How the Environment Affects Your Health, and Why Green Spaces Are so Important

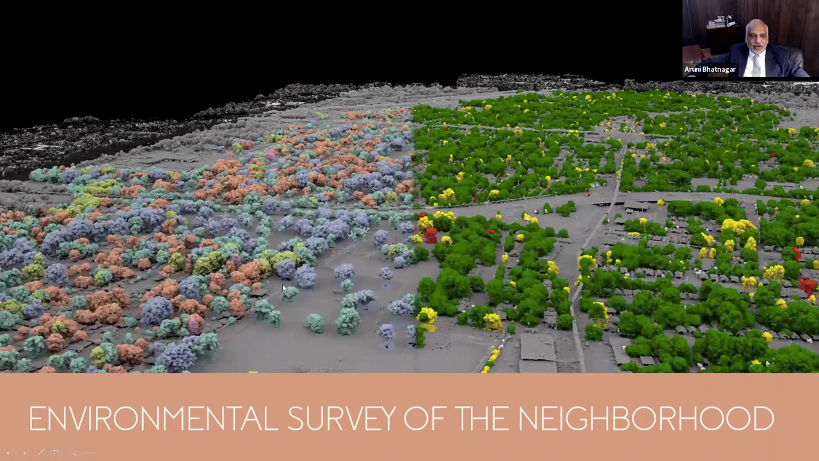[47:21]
These red ones are hyperstressed. Yellow ones are somewhat stressed. And so we could know which trees are stressed, particularly we are losing a lot of ash trees. So we can figure out what are the areas and opportunities for planting, what are the areas that have high levels of stressed trees.